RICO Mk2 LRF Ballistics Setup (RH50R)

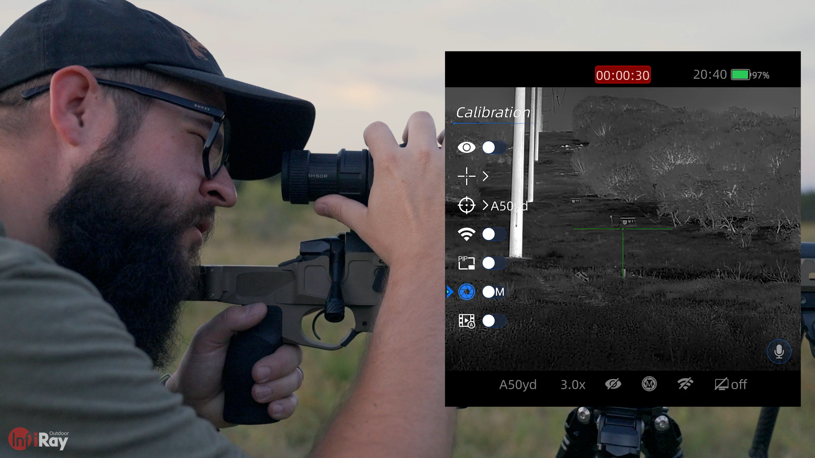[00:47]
and then we're going to scroll down to the ballistic calculation icon select that we want to turn ballistic calculation on
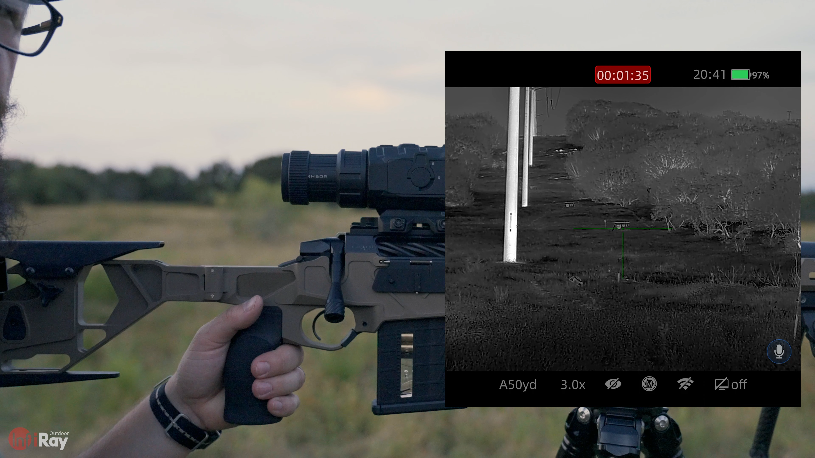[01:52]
we save those we come back to the main screen now we're ready to start ranging and taking those longer shots okay now that we have all our ballistic settings input
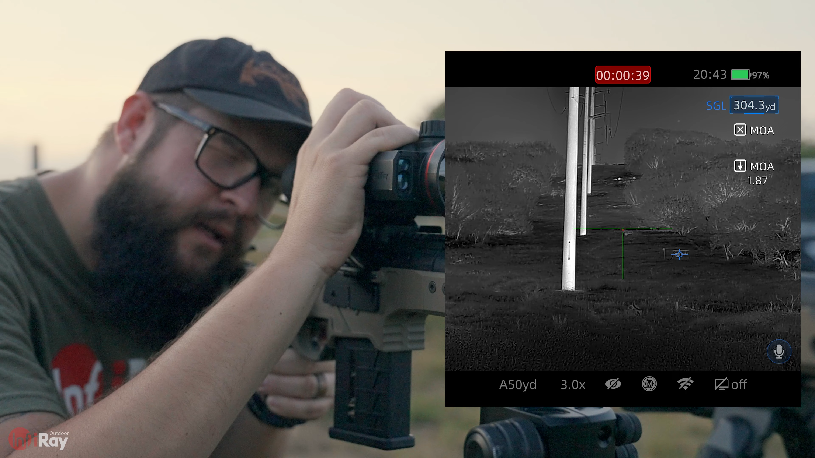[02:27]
and we're right at 300 yards that's going to be 1.87 moa as you can see in the screen here the red x is going to be your holdover point so that's where we want to hold center mass on the target and that's where our impact should end up all right so as you can see there range this target at 429 yards that's 4.82 moa kind of hold over